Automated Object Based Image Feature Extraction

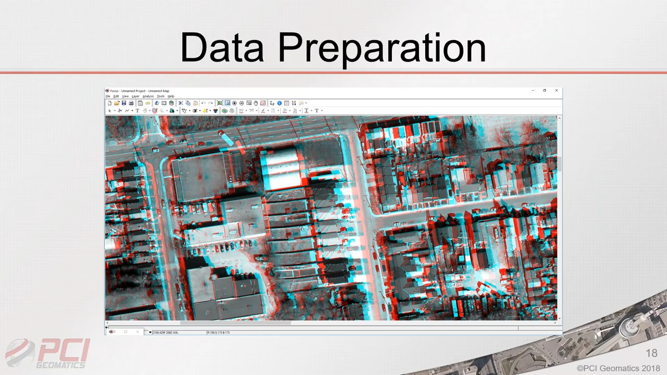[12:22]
glasses sitting around you can put them on right now and you can see these features in 3d this is a 3d anaglyph representation this is just for viewing what pci does through our software is we can run a correlation algorithm as i mentioned and extract the elevation values from all of these different features so here's an example of
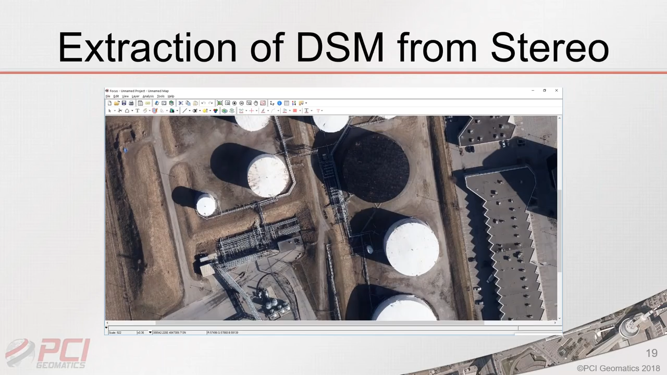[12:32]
a rgb image with some elevated features and if i switch to the resulting digital surface model you can see that we can measure the heights of all these different objects so in this case we've created the digital surface model we've filtered the terrain off of the digital surface model and then we generated this height model so we can measure these cylinders relative to the ground as you can see the ground is at zero meters and then we have difference different heights of different cylinders
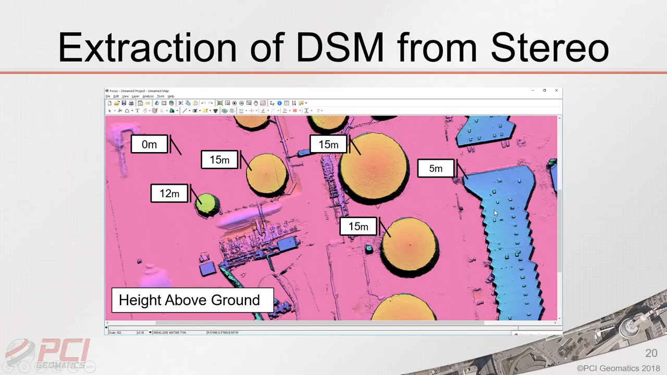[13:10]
or oil oil containers and we also have some of the buildings over here we know the exact height of those now the other thing we can do is we can explore the spectral information that's contained in
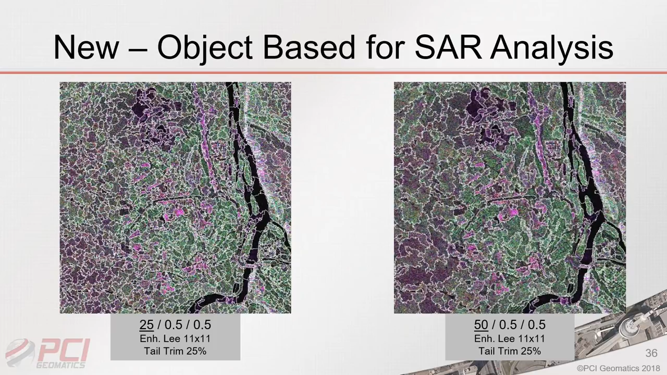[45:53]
of course is the filtering which is very important for radar data to reduce the noise so we do have different algorithms available for whether you're working with quad pole or dual pole data these are just some results showing the segmentation of a fully polarimetric radar image over fort mcmurray in alberta